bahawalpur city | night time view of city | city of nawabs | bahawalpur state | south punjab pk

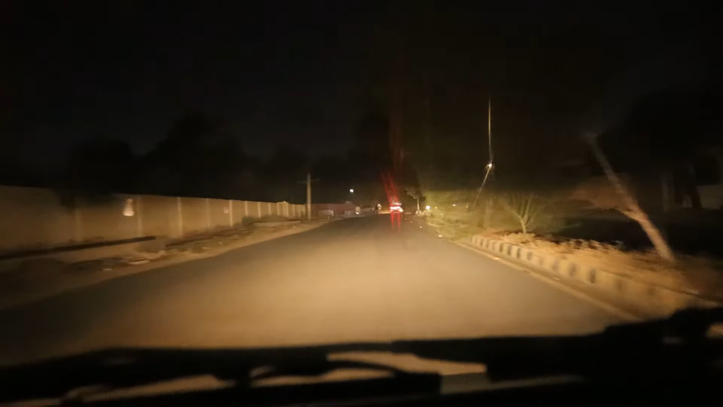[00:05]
ویڈیو کلپس جو ریکارڈ کیے گئے ہیں آپ دیکھیں گے کہ اب یہ روشنیوں کا شہر بن چکا ہے۔
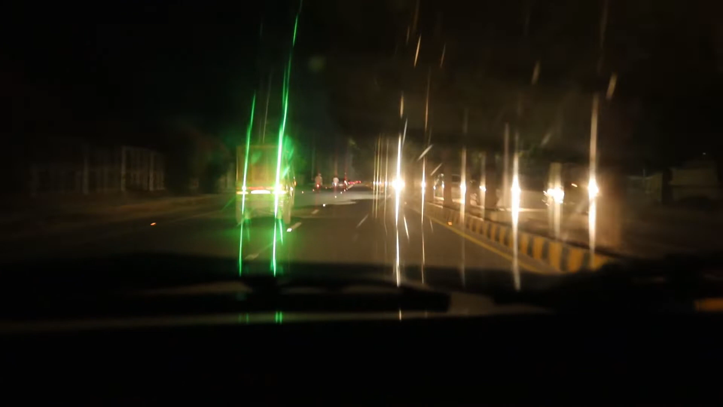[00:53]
تمام شہر رات کے وقت ایک خوبصورت منظر پیش کرتا ہے۔
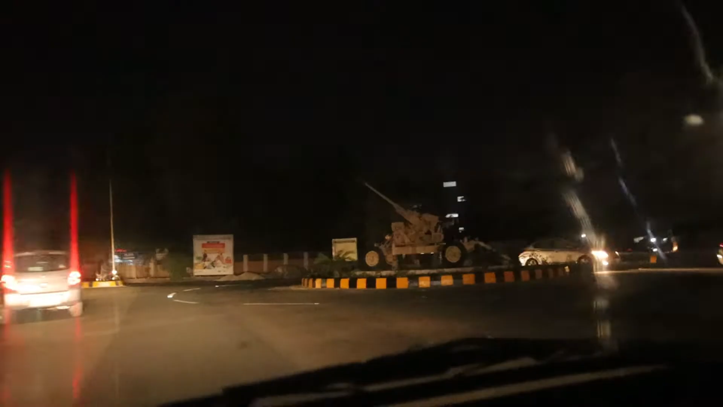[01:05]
سٹریٹ لائٹس جگہ جگہ لگی ہوئی ہیں۔
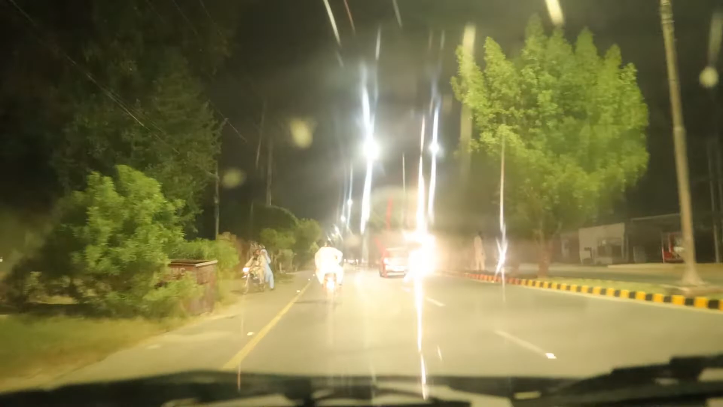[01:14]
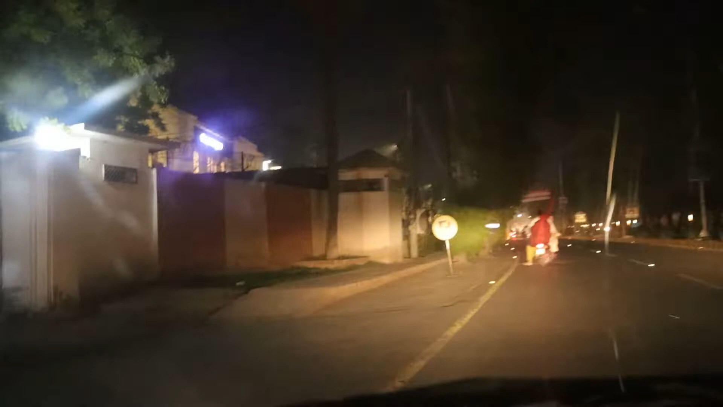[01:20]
اب کوئی بھی شہر کا ایسا ایریا نہیں ہے جس میں سٹریٹ لائٹس نہ لگی ہوں۔
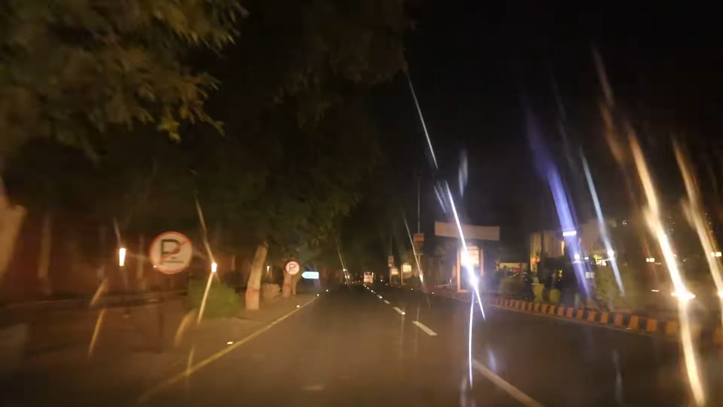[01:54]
کمشنر روڈ بہاولپور، اس کے ساتھ ہی ڈسٹرکٹ کچہری بہاولپور بھی ہے۔
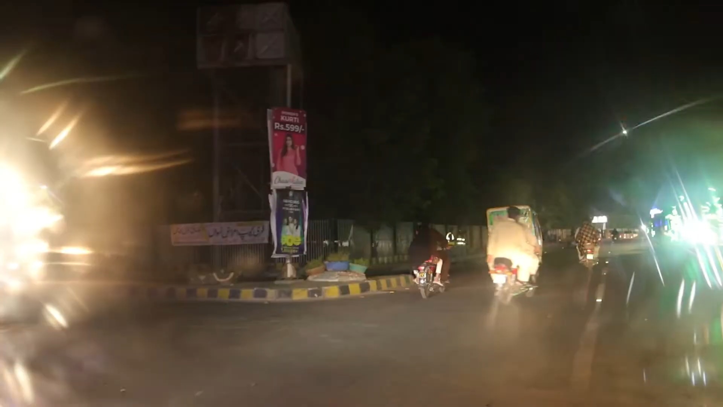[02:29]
لائٹ سی لائٹ، لائبریری چوک بہاولپور،